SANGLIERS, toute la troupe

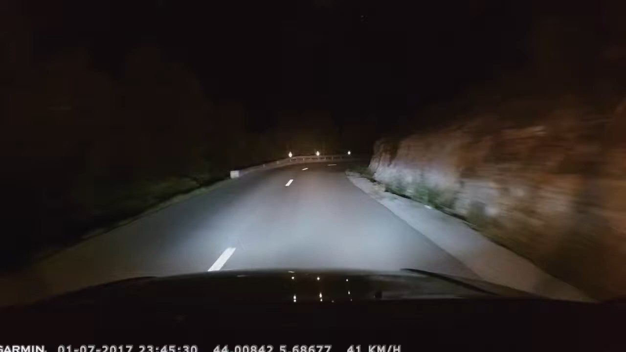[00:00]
Je l'ai vu courir Regarde les sangliers Regarde, tu les vois les sangliers là ? Regarde le petit, regarde il y en a encore un Et encore un Une caisse Une caisse qui descend Allez les petits Ils vont pas te rentrer dedans derrière ? Encore ? Encore mais il y en a encore Non mais c'est pas possible
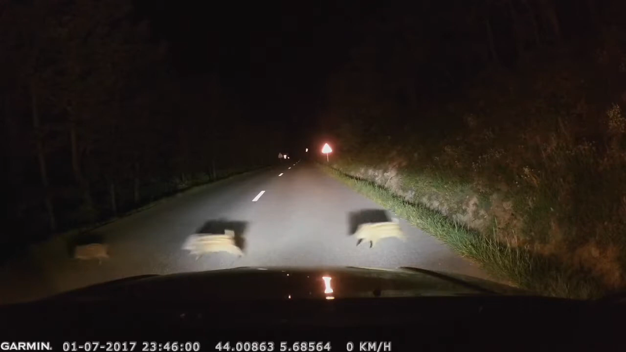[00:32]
Mais c'est pas possible T'en as vu ce coup là des sangliers ? Mon dieu Mais combien il y en avait ? Oh bah il y en avait une dizaine de petits là Plus, plus C'est pas plus les gros Les deux mères étaient devant Il y avait deux gros devant Mais on les a pas bien vus Ah bah nous ils sont descendus tout de suite dans le Mais là t'as vu ? T'as vu les petits en plus ? Là ils étaient petits ceux là Là ils étaient petits Ils avaient encore les tâches Ah oui ? Ah oui ? Ah oui ? Et puis ils ont des tâches